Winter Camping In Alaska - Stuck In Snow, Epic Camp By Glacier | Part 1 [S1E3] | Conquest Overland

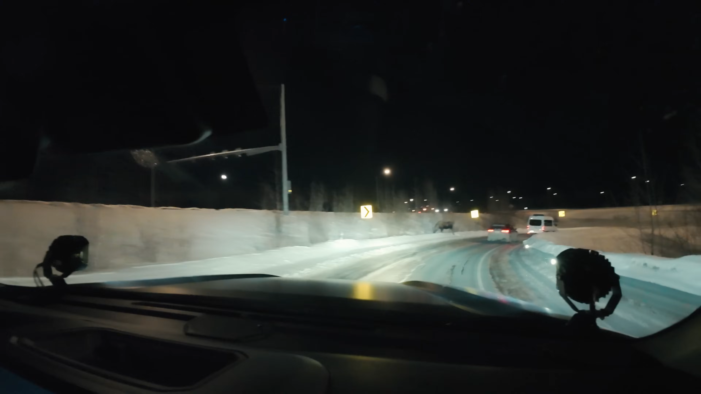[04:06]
2 a.m. and we got a moose right here. Look at that. That's a big guy. That's Alaska.
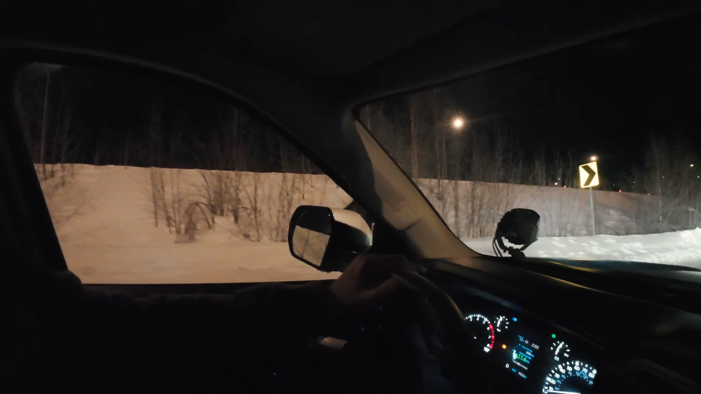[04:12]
That's awesome. That's awesome.